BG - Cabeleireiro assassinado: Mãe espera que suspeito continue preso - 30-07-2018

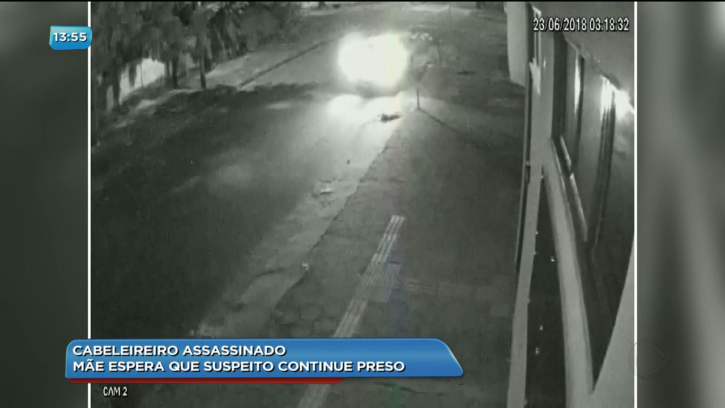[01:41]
Imagens de câmeras de segurança mostram o momento que o assassino chega com o carro. Minutos depois, ele aparece correndo. Dona Ana sai logo em seguida, parecendo não acreditar no que aconteceu.